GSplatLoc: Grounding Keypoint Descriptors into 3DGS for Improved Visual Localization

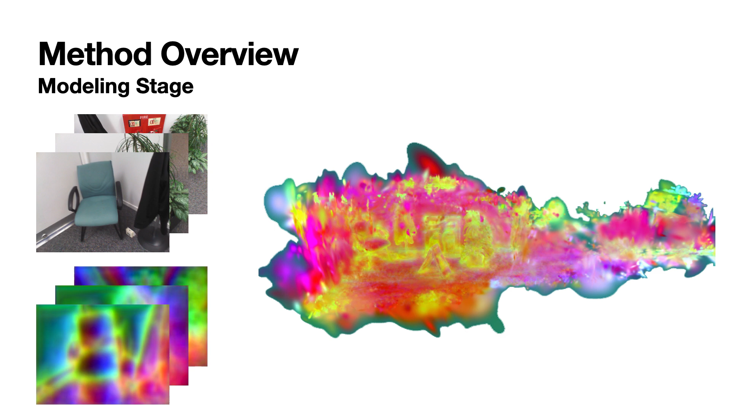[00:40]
During the test stage, we begin by extracting features from the query image.
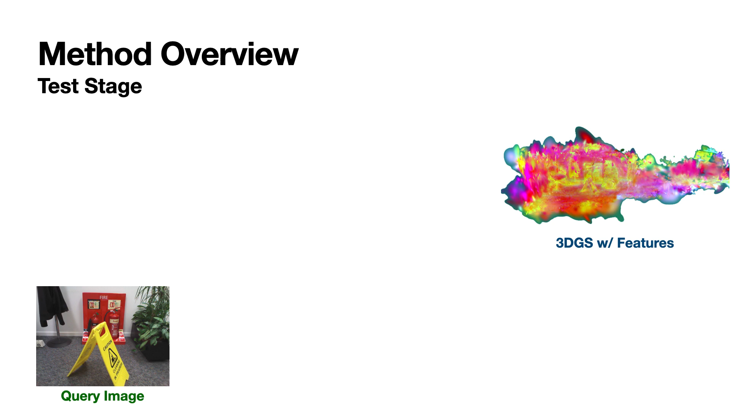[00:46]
We then establish 2D-3D correspondences between the sparse keypoints
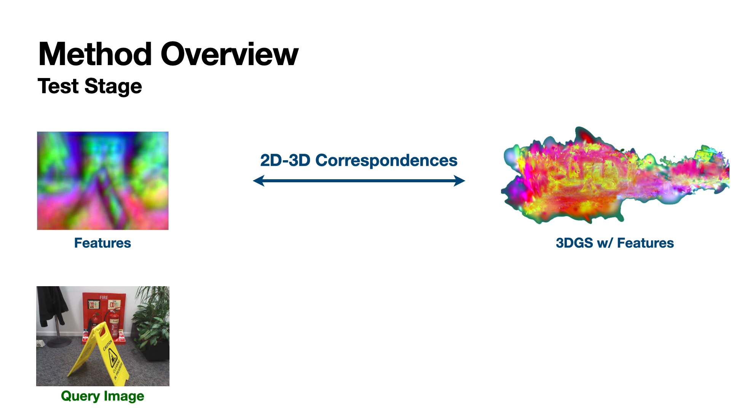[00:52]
of the query image and the 3D Gaussian point cloud, employing greedy matching of the extracted and distilled features. These correspondences enable us to apply PNP with RANSAC to estimate a coarse pose prior. Using the estimated coarse pose,
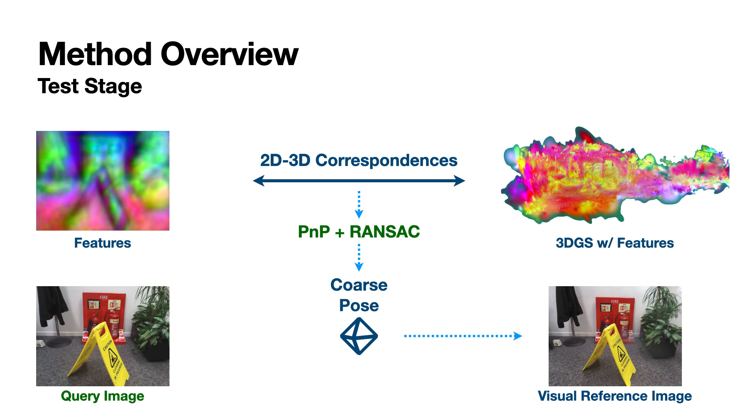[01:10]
we render a visual reference image from the 3D scene model. This rendered image serves as a guide for further refinement of the camera pose. Finally, we apply photometric warp loss optimization to refine the pose.